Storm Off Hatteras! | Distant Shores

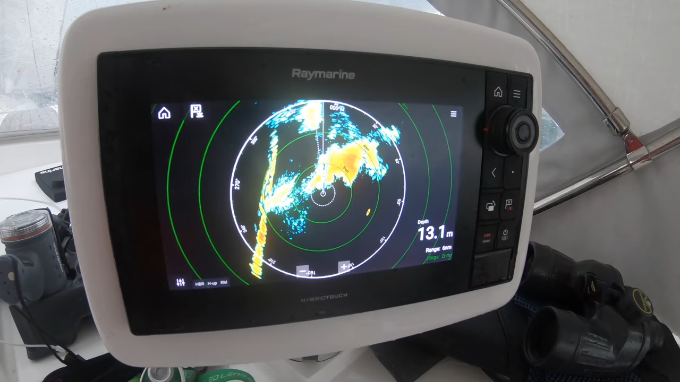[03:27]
On the left we're looking at the coast of Cape Hatteras and then the storm cell passing right in front of us.
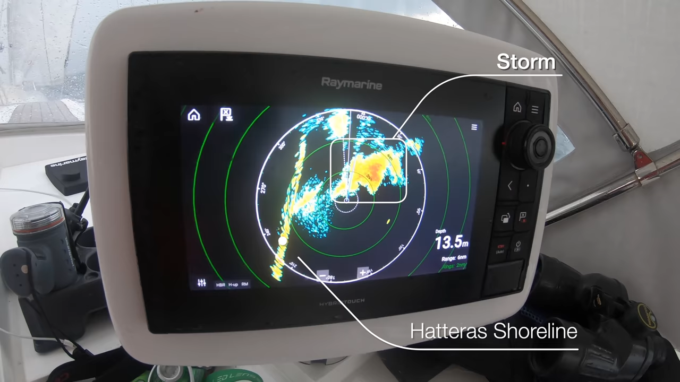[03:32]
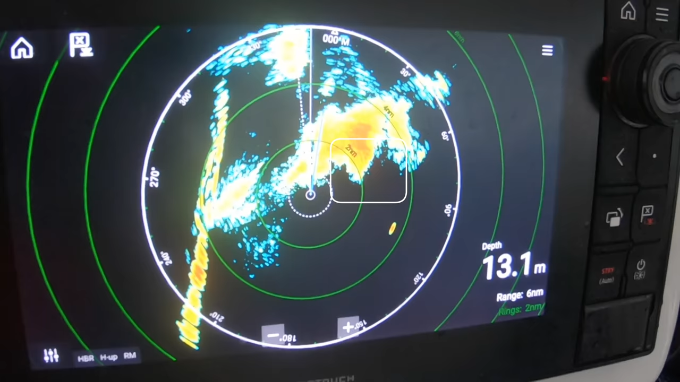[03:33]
We've set the radar at the six mile range so the heavy rains are about two miles ahead.